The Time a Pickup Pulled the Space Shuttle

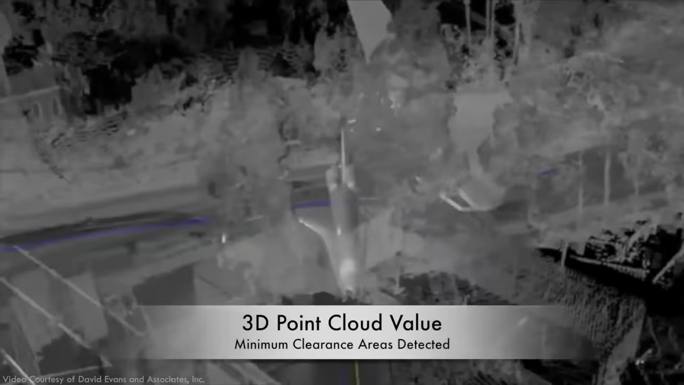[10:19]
Rather than use crews of surveyors to walk the route and document potential collision points,
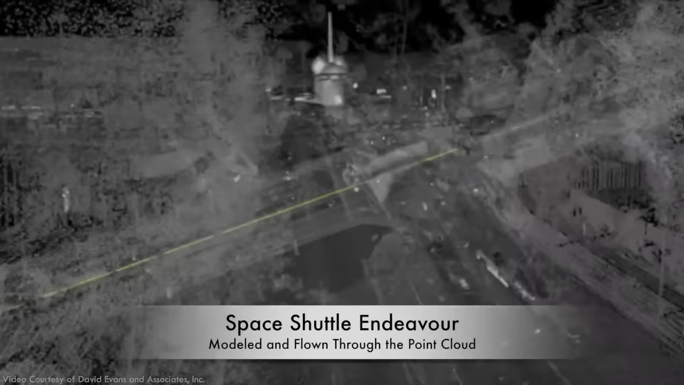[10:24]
which would have taken months,
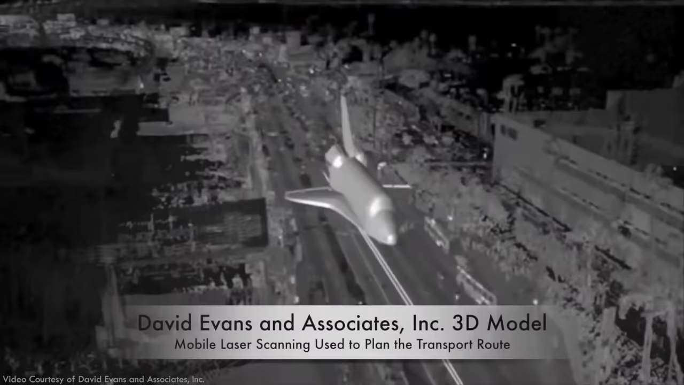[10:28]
they used a digital model of the shuttle to perform clash detection on a computer.
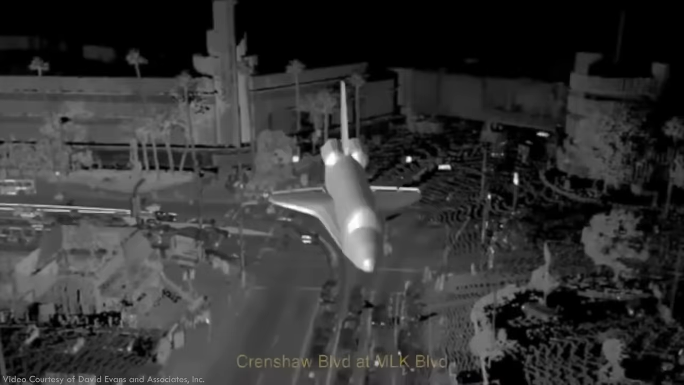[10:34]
This effort allowed the engineering team to optimize the path of the shuttle and avoid as many traffic signals,
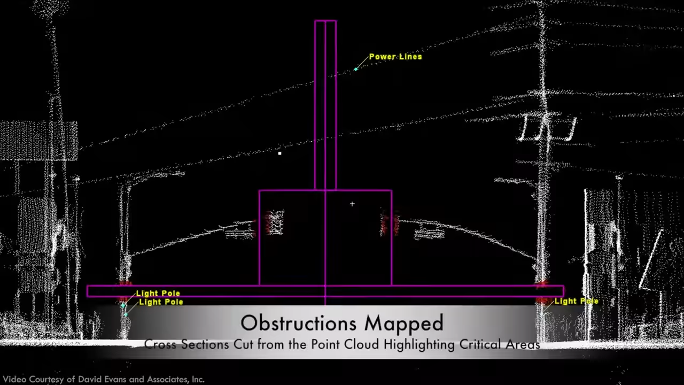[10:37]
light poles, street signs, and parking meters as possible.